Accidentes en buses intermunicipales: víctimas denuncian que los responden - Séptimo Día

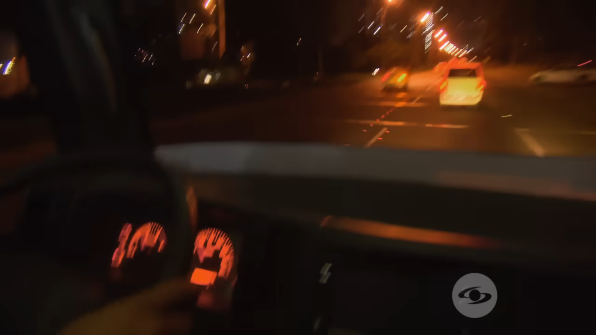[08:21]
El viaje arrancó la noche del 13 de septiembre de 2019 desde Bogotá, pero pocos minutos después de iniciar, se percataron de algo.